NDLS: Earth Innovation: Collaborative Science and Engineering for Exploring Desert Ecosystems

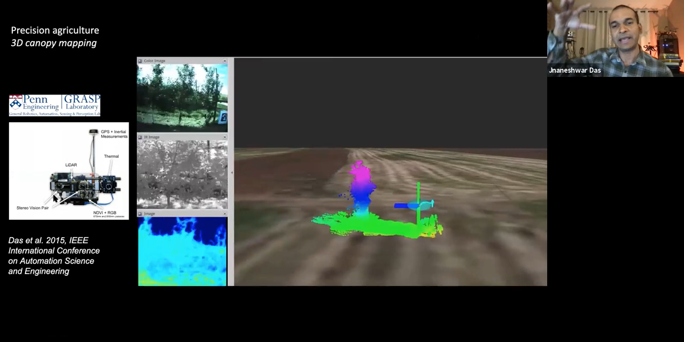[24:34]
looking down on another and quantifying health. Here you see sideways a more sophisticated sensor suit you can see on the left-hand side, where on top of color, on this video, left top, there's color, visible spectrum. Then in the center, you have near infrared. At the bottom, you have thermal imaging. And then on the right-hand side, you actually see reconstruction of a bunch of dwarf apple trees in, as a LiDAR, which is also part of the sensor suite, is moving. And then on top of this LiDAR point cloud, you can overlay any of these channels, color, near infrared, thermal.
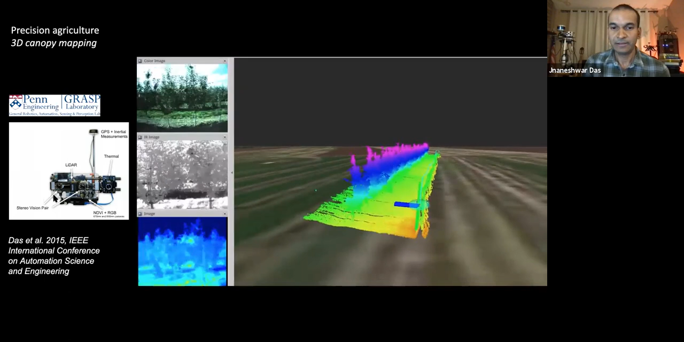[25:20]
So in effect, you have a multispectral 3D point cloud. And why is it useful? Well, you can then analyze the morphology of the plant. Next slide.
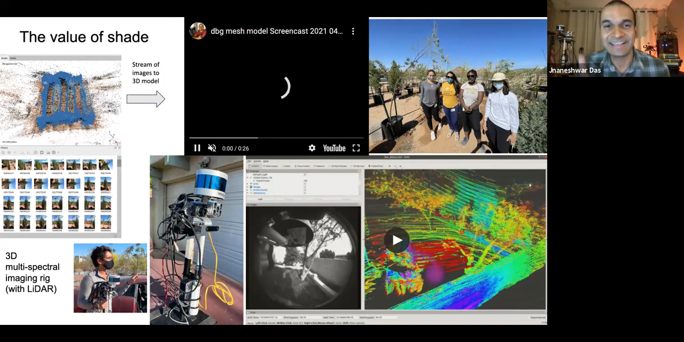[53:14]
So let me see if I can play the top video. There we go. Heather, could you just, thank you. So that video is showing, so the algorithms are again so powerful these days that you can take a series of images, and that blue is showing how the camera moved. You can see how it was oriented. And we already have a 3D model. It's not yet very good, but the reason is that like it can take an hour or so to build a model. So if you invest a little more time, it'll get sharper. And of course, at some point you have to decide, well, I need a better camera or other camera. So to go from that, the video that you just saw,
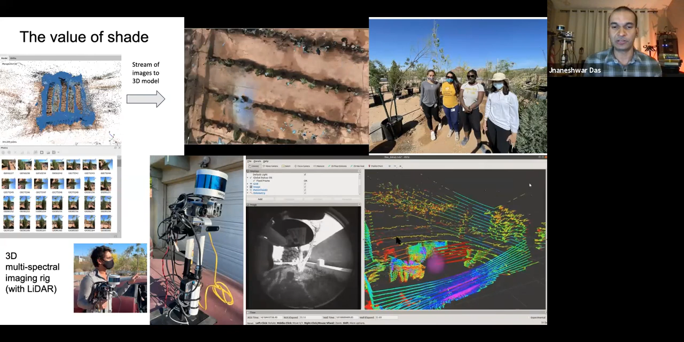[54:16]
In fact, you can see this little round image at the bottom. It's a fisheye lens, actually a stereo camera with an inertial measurement unit. We get the pose. And then what we need to do is just, we're just assembling the point cloud. So we are getting a 3D point cloud as that LiDAR is moving. The benefit of LiDAR is active sensing, these are now commonplace with self-driving cars, but we are using it for science here, and it's actually very exciting. And you can already begin to see those tree canopies. And this is without any post-processing.
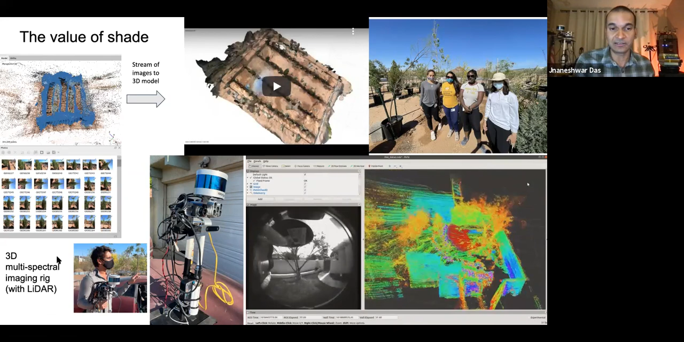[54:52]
It's just the raw LiDAR data being assembled using the pose of this sensor suit, which also has various other cameras. It has a global shutter camera that can take various frames per second. But what do we do with these tree models? How do we get to modeling shade in this case?
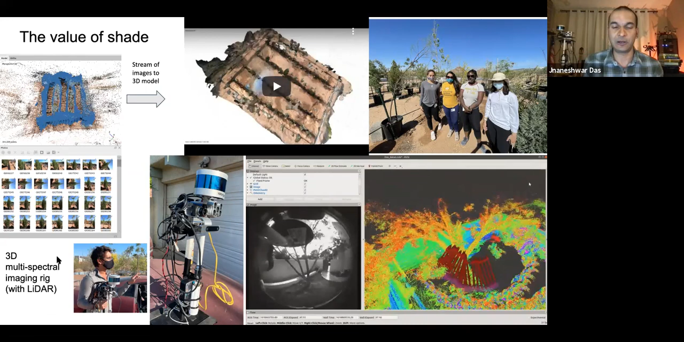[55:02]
So we looked at how to measure thermal properties, what the leaf is doing. So that will bring me to the final piece of our story in our collaborative efforts, which is modeling shade with simulation.